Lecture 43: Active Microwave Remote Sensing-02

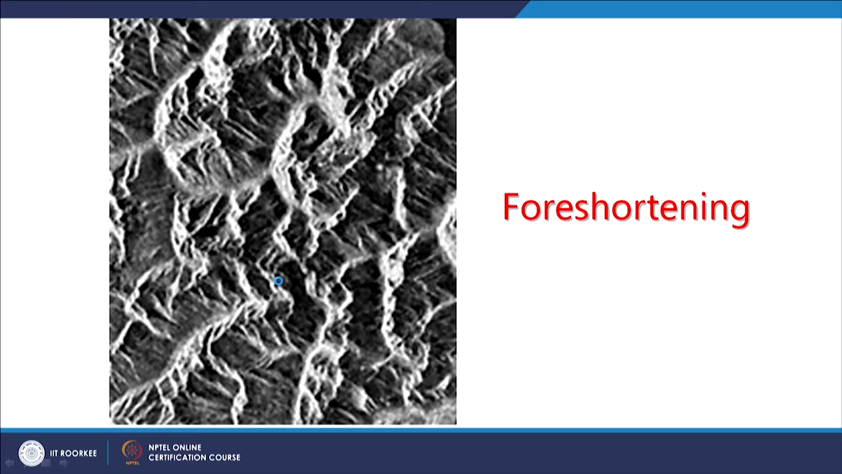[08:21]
of hilly terrain like Himalaya highly rugged terrain when we acquire or when we see these radar data especially the power image this is what we see and then interpretation becomes very very difficult. One one slope is getting fully illuminated other slope is not getting illumination